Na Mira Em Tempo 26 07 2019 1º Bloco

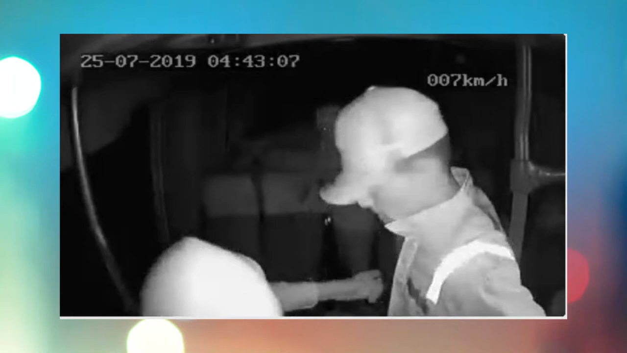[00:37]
ele mesmo ligou pra cá E informou que diversos assaltos e roubos às rotas que estão indo para o Distrito de Manaus Para o trabalho pessoal,
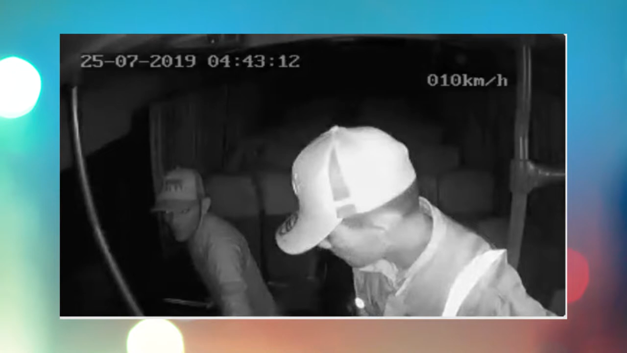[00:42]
acorda cedo, 4h30 da manhã, você está vendo o horário aí que está na sua tela O horário aí, olha só, 4h43 da manhã, tá certo?
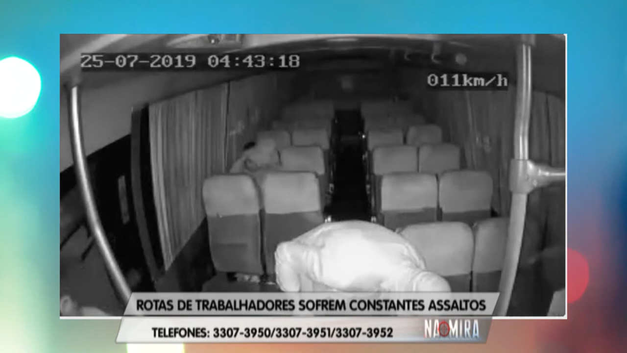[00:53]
Isso aí foi ontem, o telespectador que é motorista dessas rotas Ele ligou pra cá, denunciou que diversos assaltos estão acontecendo E esse aí é um dos assaltos no qual ele foi vítima,